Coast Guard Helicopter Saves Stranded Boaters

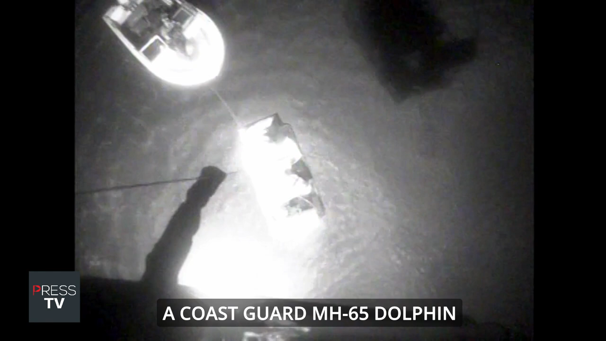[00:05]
A Coast Guard MH-65 Dolphin helicopter aircrew from Air Station Savannah rescued two stranded boaters near Beaufort,
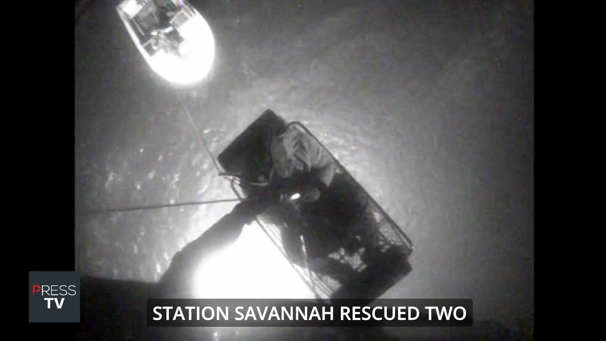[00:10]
North Carolina, March 31, 2024.
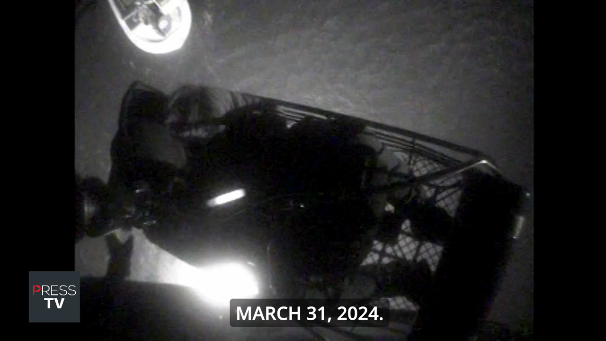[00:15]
The helicopter crew deployed a rescue swimmer to meet the two boaters and transfer them to the Michael J.